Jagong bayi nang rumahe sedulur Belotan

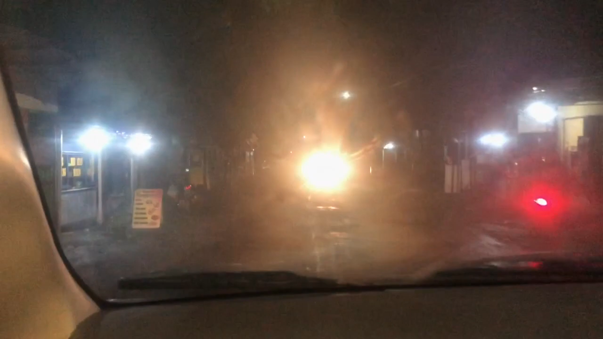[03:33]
Oke, sebelum kita melanjutkan perjalanan aktivitas, kita ada kendala di perbanan. Nah, ini posisi tambah ban, tambah angin.